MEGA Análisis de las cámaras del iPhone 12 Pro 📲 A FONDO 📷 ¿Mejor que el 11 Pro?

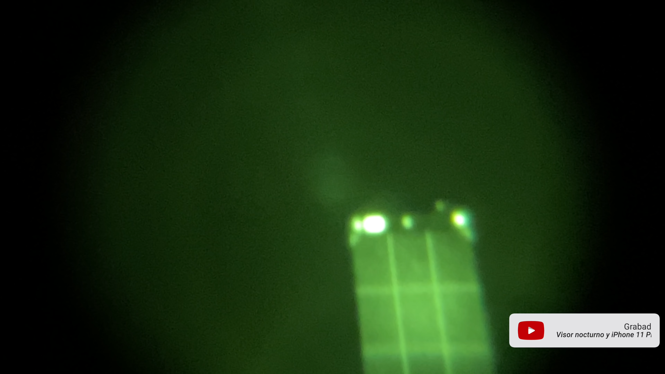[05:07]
Un sensor que con sus muchos puntos infrarrojos pues lo que va a hacer es una detección de todo el cuerpo para por ejemplo el efecto retrato pues que sea un poquito más ajustado el
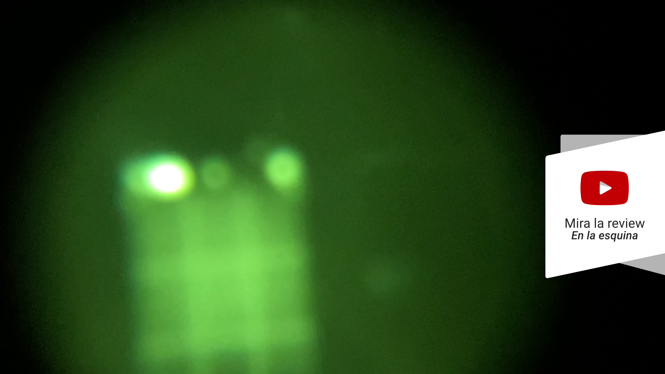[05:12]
recorte del bokeh porque recordad que el bokeh no es exacto. Y también por otra parte para el LiDAR lo que sirve es para el tema del enfoque.